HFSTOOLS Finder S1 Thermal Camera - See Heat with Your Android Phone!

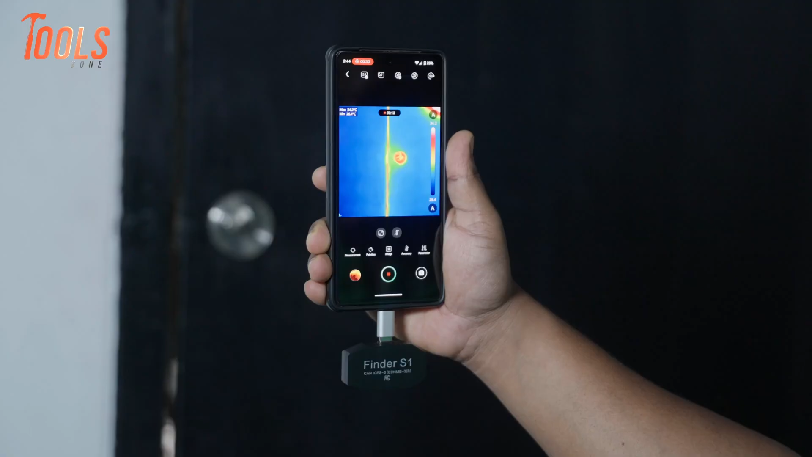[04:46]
It can help you find drafts around windows and doors, making it easier to seal up leaks and save on energy bills.
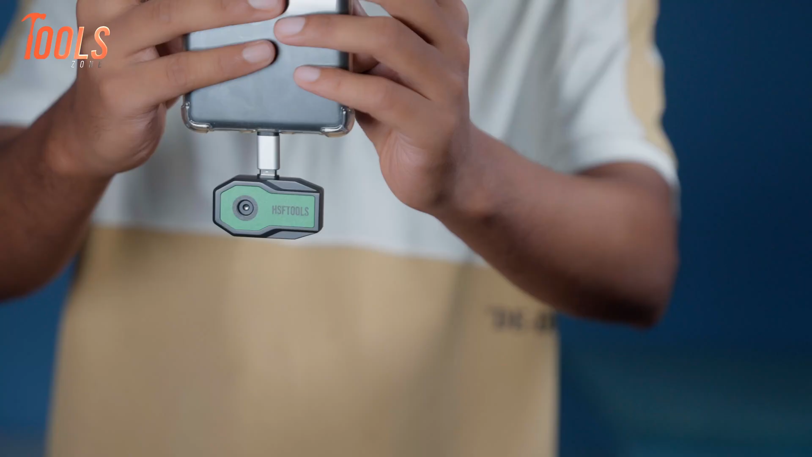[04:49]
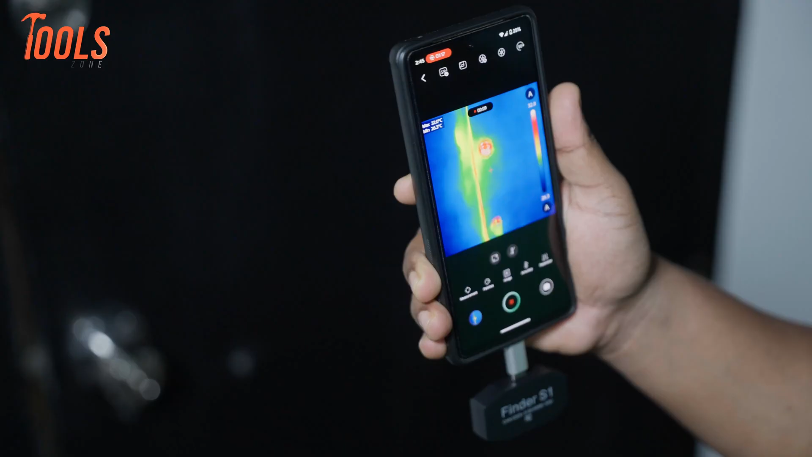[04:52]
We even used it to spot heat loss in the attic and check for air leaks and duct work.
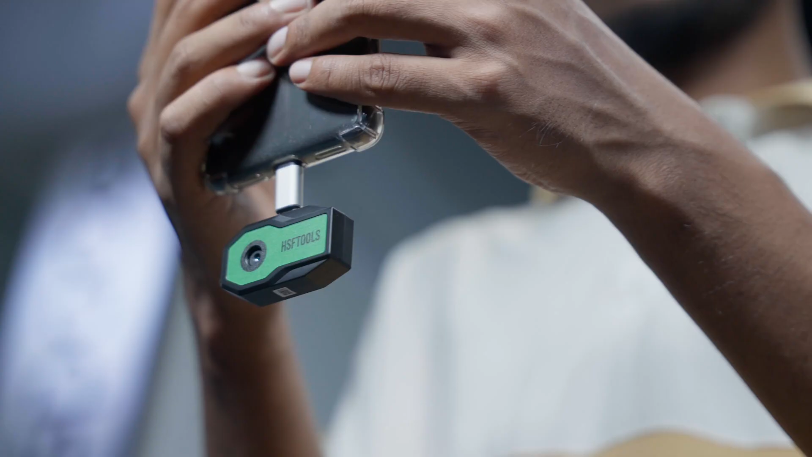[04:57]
And it's not just for home stuff, it's also handy for car maintenance.
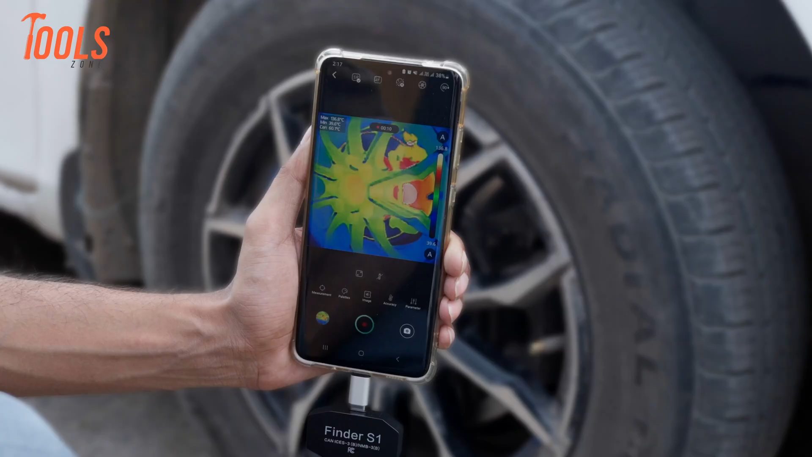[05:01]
We used it to detect an overheating wheel bearing and even a radiator issue.
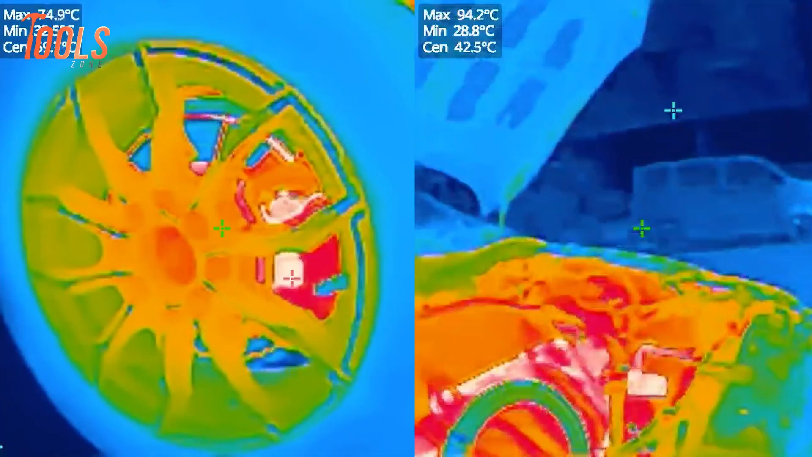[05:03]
After getting some real hands-on time with the HSF Tools Finder S1 thermal camera, we were genuinely impressed by how much this little device can do.
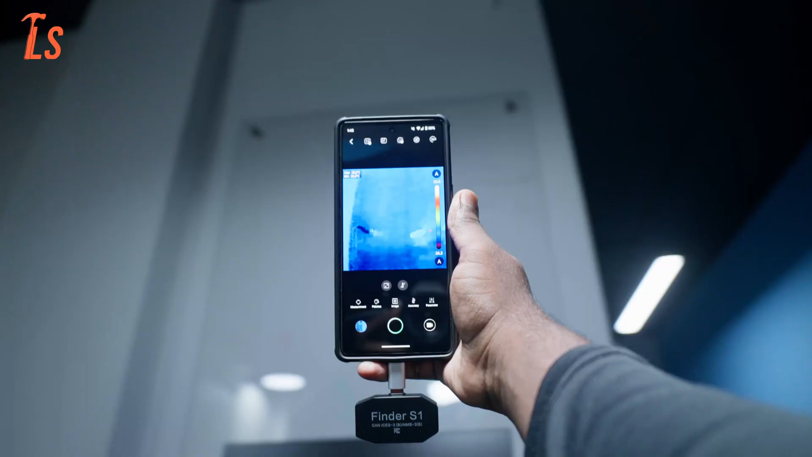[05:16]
It's sturdy, compact, and easy to carry, which is always a plus. The thermal image quality is sharp enough in comparison to its specification and size.
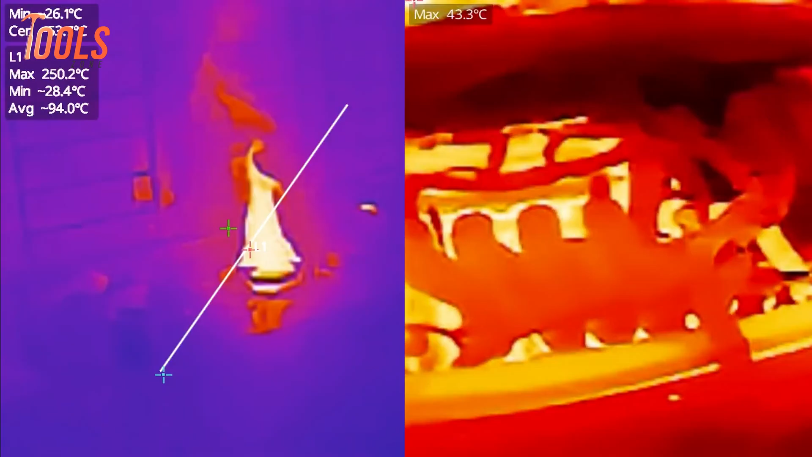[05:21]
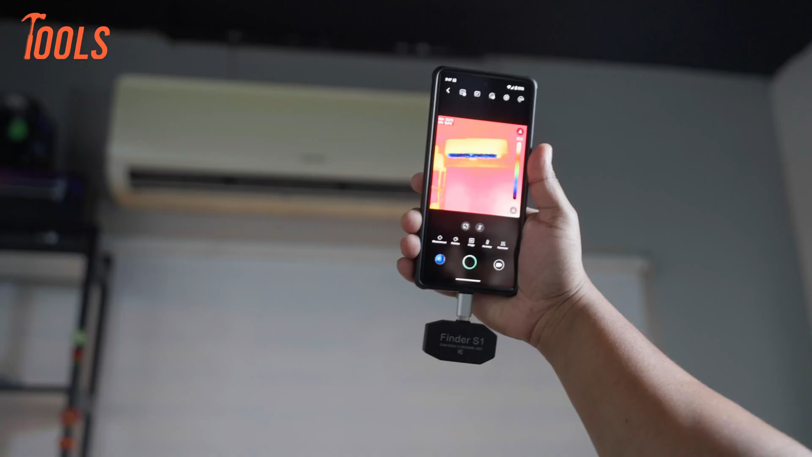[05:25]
It starts up fast, and the controls are super intuitive, so you can get going almost immediately.
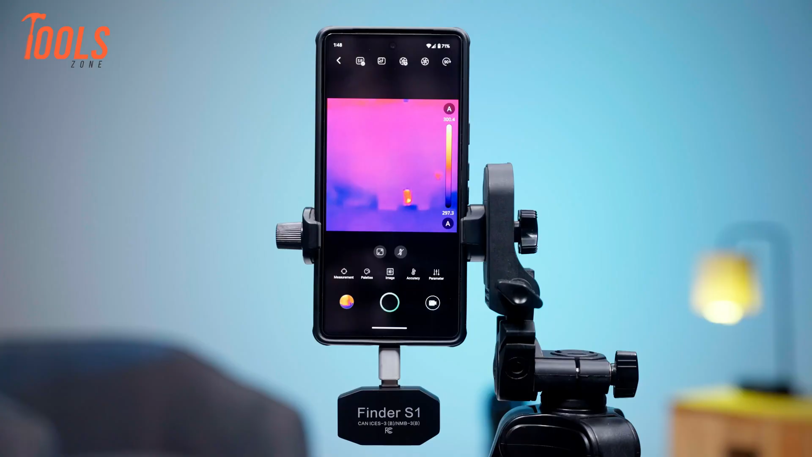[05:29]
The colour palette options and spot temperature readings were especially useful.
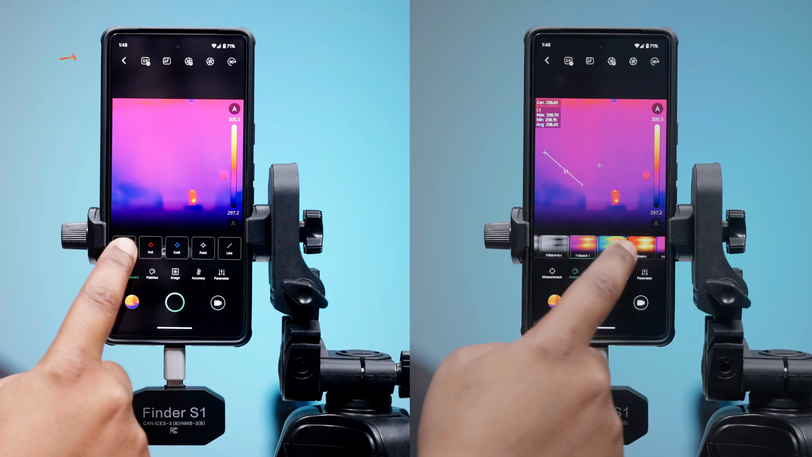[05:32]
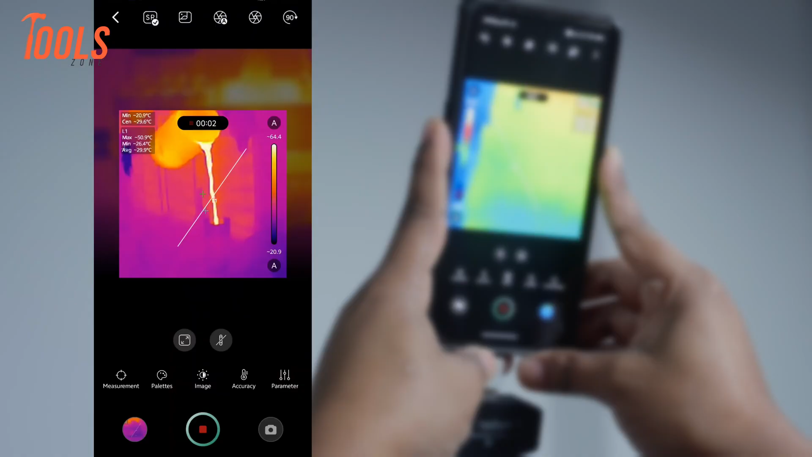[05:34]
They gave us the info we needed right away, no extra gear required.
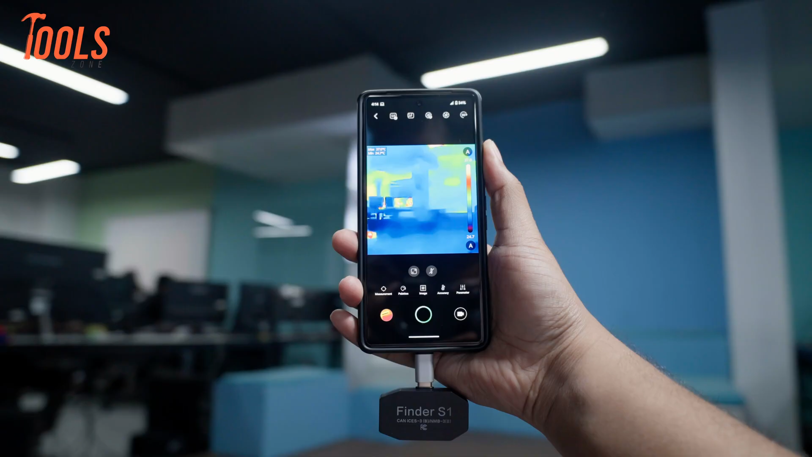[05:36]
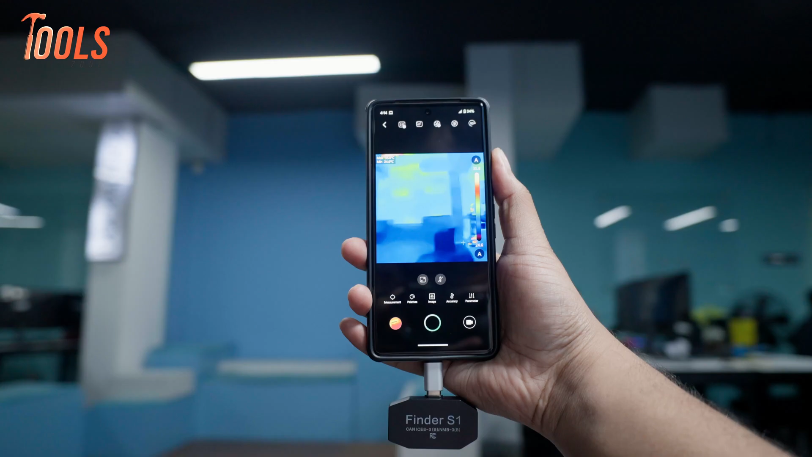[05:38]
And the battery held up nicely too, even during longer sessions.